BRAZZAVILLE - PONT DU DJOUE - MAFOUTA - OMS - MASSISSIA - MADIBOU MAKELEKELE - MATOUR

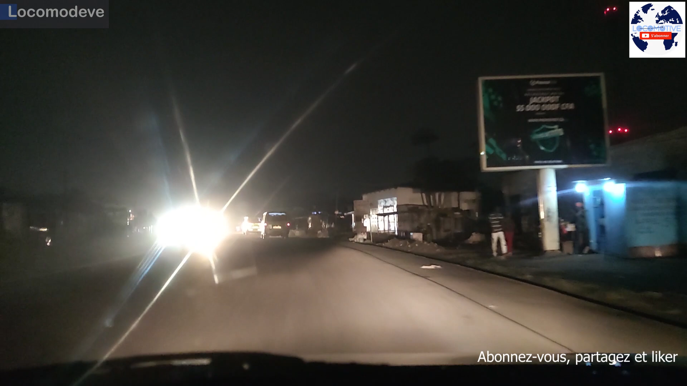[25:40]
Madibou, et là c'est le retour, on s'est arrangé de filmer aussi la nuit, pour vous faire la journée et la nuit sur ces routes-là, pour voir un peu comment ça se passe ici.
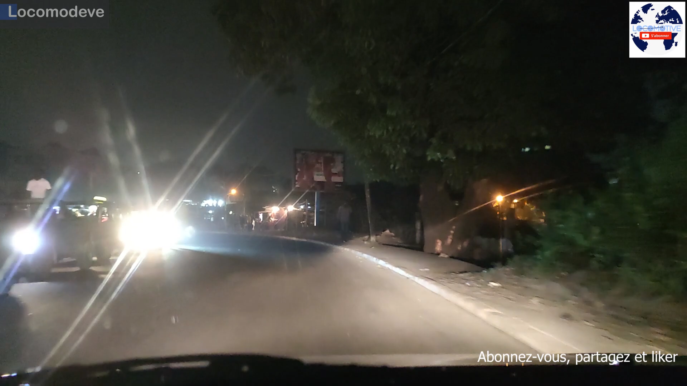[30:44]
Donc, vous allez voir, là, il y a un bouchon, mais incroyable. Donc, tout est bouchonné. Et ouais, les gens ils déboulent quoi. Je sais pas, je vais essayer un peu de m'arrêter là deux minutes. Bah, je vais acheter des maboké au fait. Je me suis rendu compte qu'on vend des maboké ici.
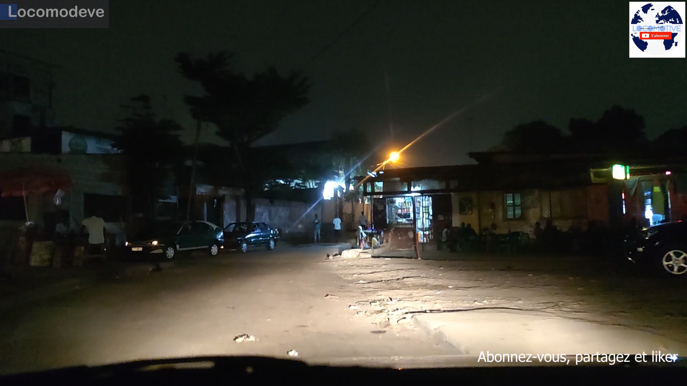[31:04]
Désolé, je fais une pause. Donc là, on a fait une petite pause pour acheter un petit maboké.
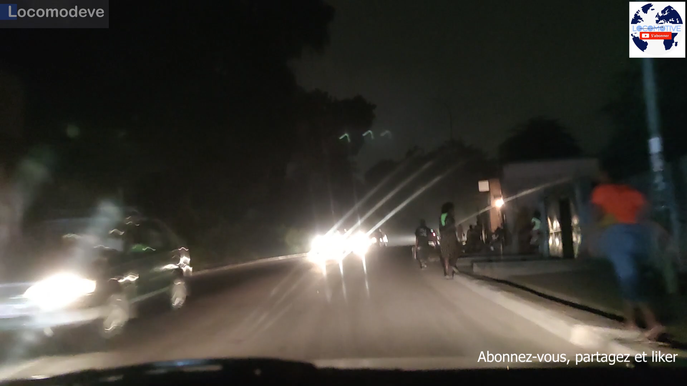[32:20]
On le fait quand même. On le fait parce que c'est quelqu'un aussi qui m'avait demandé ça. Oh, c'est compliqué. Hein? C'est pas éclairé ici. Quoi. Non, c'est pas du tout éclairé. Je répète toujours la même chose, mais les gens aiment rouler avec les phares. Mais enfin, ça y est plus. Quoi. Ah ouais. Donc là, on est pas au village. Hein? On est à ma tour, ce monde. Ma tour, pour ceux qui connaissent. Voilà, on est juste à ma tour, mais
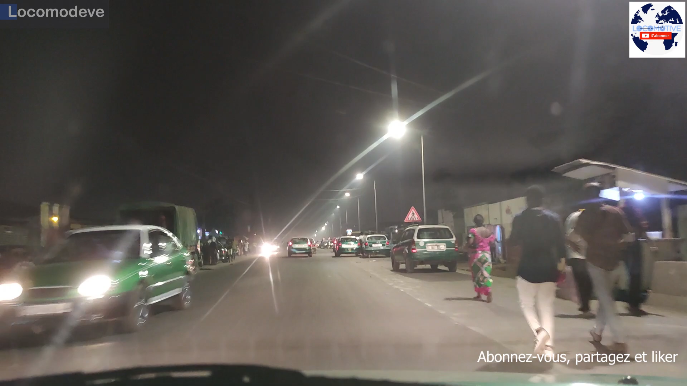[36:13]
On va arriver à l'arrêt Bourreau, c'est ça. Voilà, c'est. On est à Bourreau, là. Ah, ouais. Voilà, là, c'est l'arrêt Bourreau. Il y avait un bar à gauche qu'on appelait Bourreau. Ouais.